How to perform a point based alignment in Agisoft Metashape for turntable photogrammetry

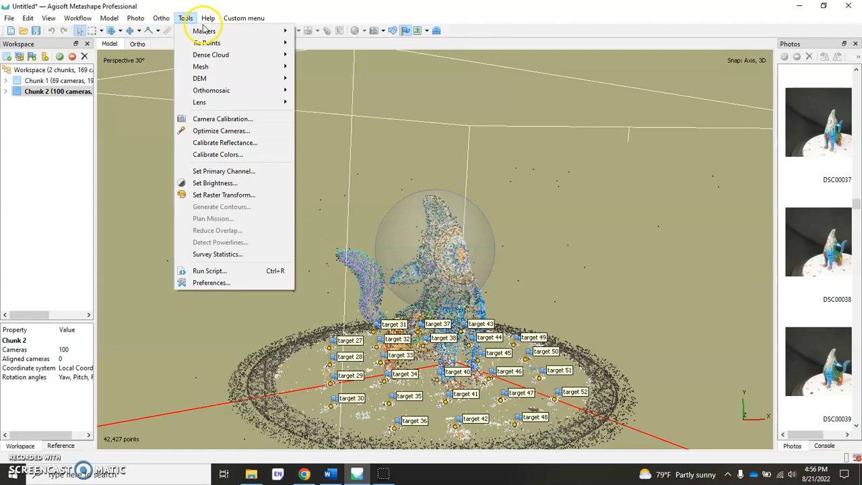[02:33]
Just to let you know, you don't have to use Batch Process, you can go chunk by chunk and do the basic workflow yourself, just getting through detecting markers and aligning photos. But don't forget that Detect Markers is here under Tools, Markers, Detect Markers. All right, so the next step here is actually to pull the region tied in on the object.
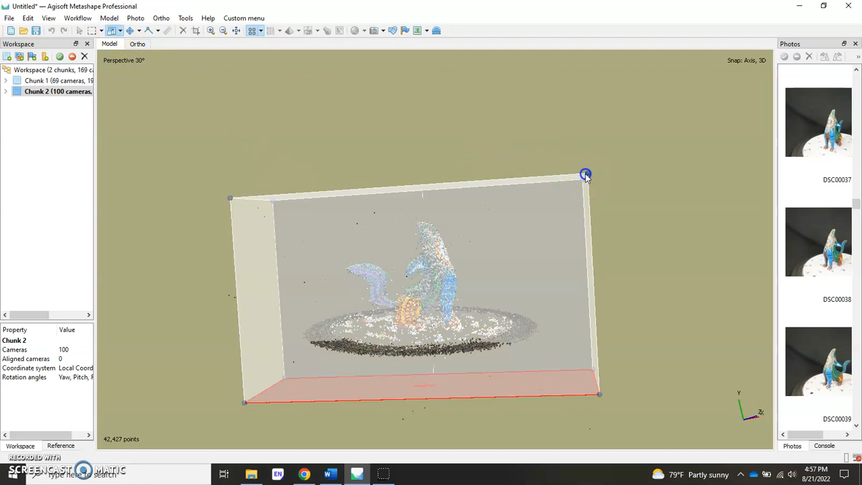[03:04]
It's to save you some time, especially with some data sets where there's a lot of extraneous data in the photos. But also for this, specifically, you really have to tighten, pull the region in tight so that you're not actually
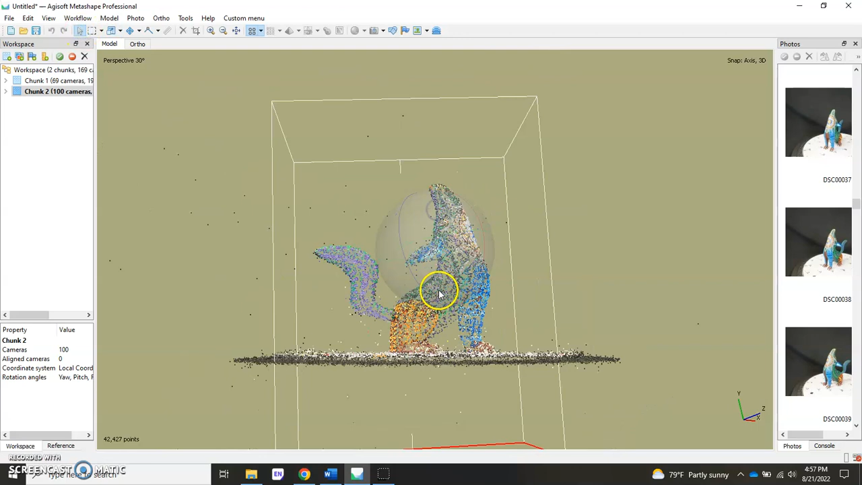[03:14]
seeing the turntable or the little pedestal that you might be using for the object itself. So go ahead and pull it in all the way, and if you need to, you might actually have to rotate the region a little bit.
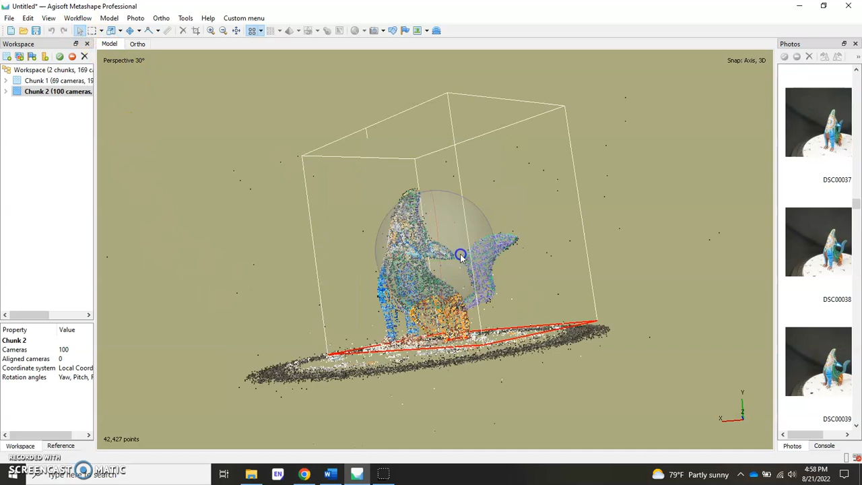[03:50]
I essentially don't want my turntable to be a part of this model at all.